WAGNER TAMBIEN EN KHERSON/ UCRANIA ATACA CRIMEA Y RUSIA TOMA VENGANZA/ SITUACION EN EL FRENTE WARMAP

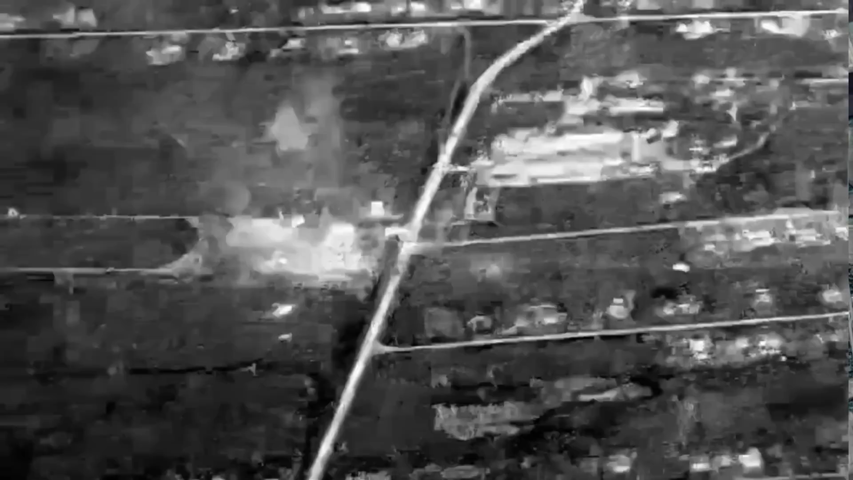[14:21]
ni siquiera de abrir la compuerta cuando les cae la artillería rusa esta artillería
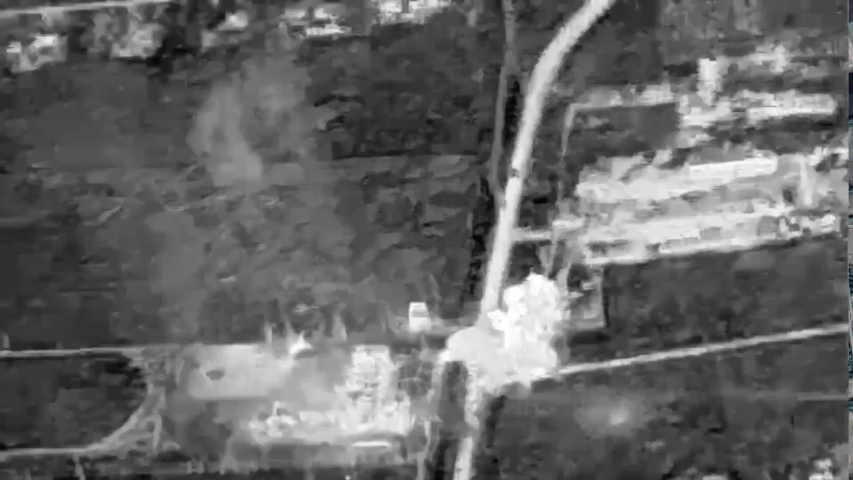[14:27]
viene sin duda desde las áreas de Copani